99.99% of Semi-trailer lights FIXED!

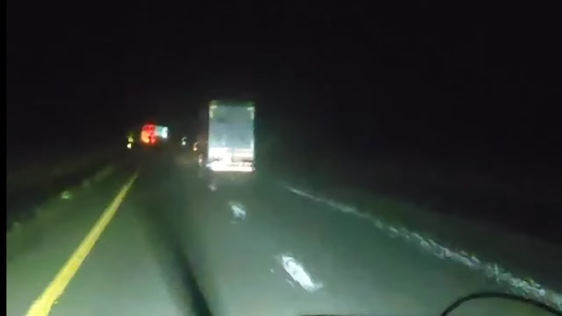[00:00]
Hey everybody, we've all seen it. Some truck driver driving down the road in the middle of the night with his four-way flashes on because he knows he doesn't have any taillights on that trailer. But, he's going to jerk that thing down the highway anyway. At least he's got his flashes on to warn everybody that he's a hazard out there.